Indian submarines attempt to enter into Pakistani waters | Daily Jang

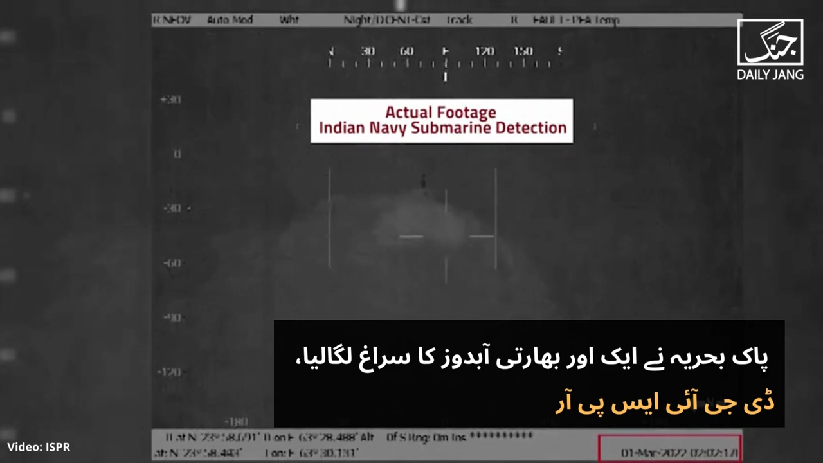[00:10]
کا یکم مارچ کو پاک بحریہ انصداد سب مرین یونٹ نے سراغ لگایا پاک بحریہ کا بھارتی عبدوز پکڑنے کا یہ چوتھا واقعہ ہے بھارتی عبدوز کا سراغ لگایا جانا پاک بحریہ کی مستعدی اور عظم کا
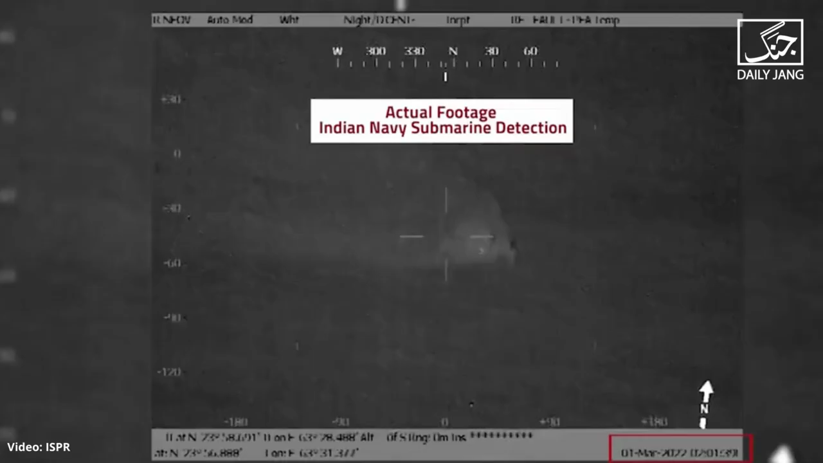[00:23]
آکاس ہے یہاں ہم آپ کو ایک بار پھر بتاتے چلیں کہ پاک بحریہ نے ایک اور بھارتی عبدوز کا سراغ لگا لیا ہے ڈی جی آئیس پی آر کا کہنا